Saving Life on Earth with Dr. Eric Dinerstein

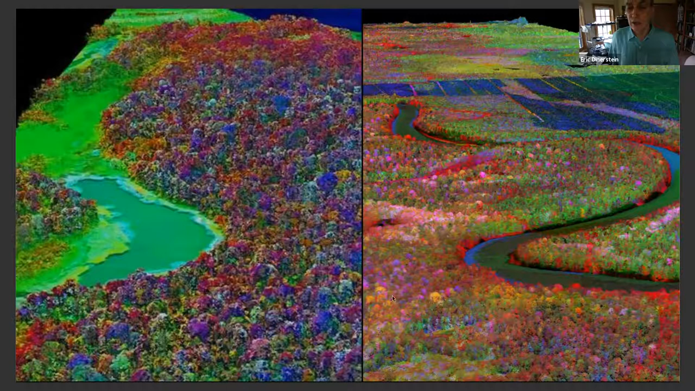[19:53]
As soon as you move away from the river, where the vegetation is more uniform, you see all the different species here. The taller the trees, the more carbon they contain, and each one by a different color scheme is a different species. So we can map those. So if we add that into our jigsaw puzzle,